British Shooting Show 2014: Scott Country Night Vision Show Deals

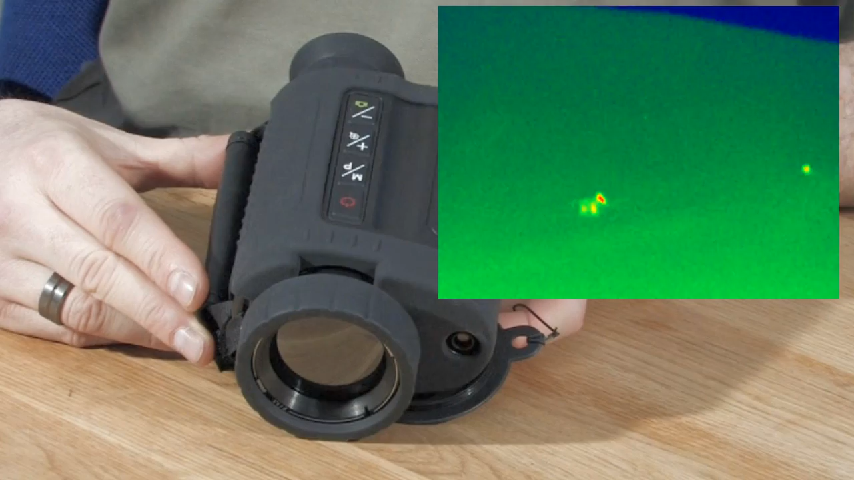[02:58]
State-of-the-art thermal imaging camera designed for long-range observation with a 50mm high-resolution thermal lens and a 50Hz refresh rate.
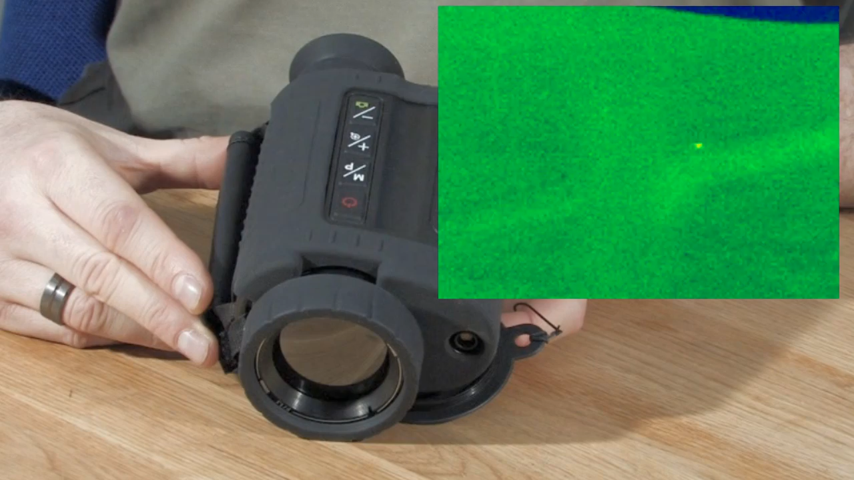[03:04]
With a detection range of a man-sized object out to 1,200 metres and a 640x480 resolution,
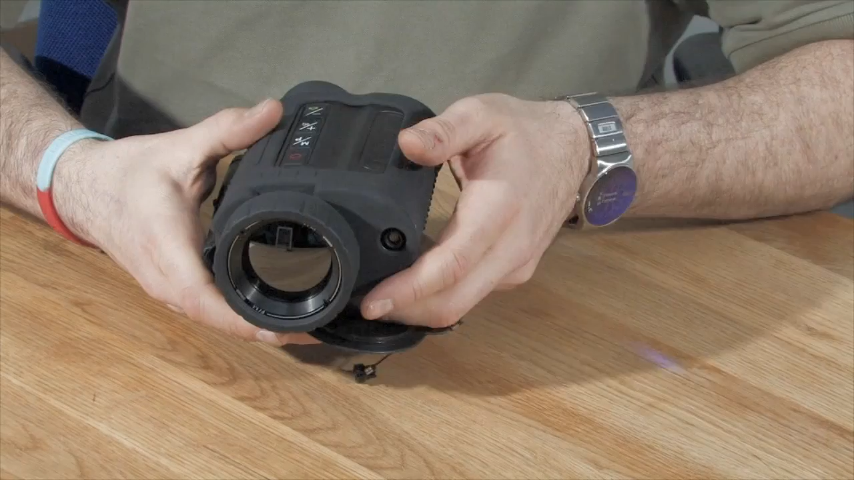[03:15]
the Guide IR-518EC also features built-in video recording to an SD card.
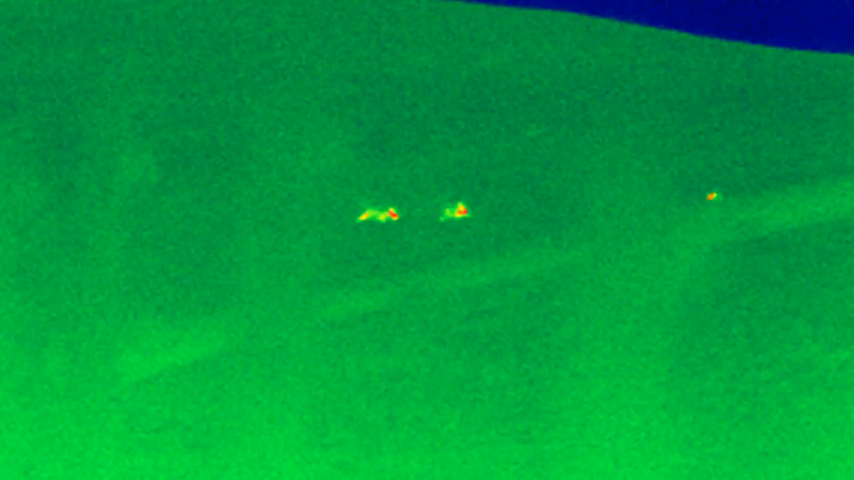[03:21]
Ideal for vermin control, hunting and spotting, it also has the ability of white-hot or black-hot and different colour palettes to detect the object, target or animal.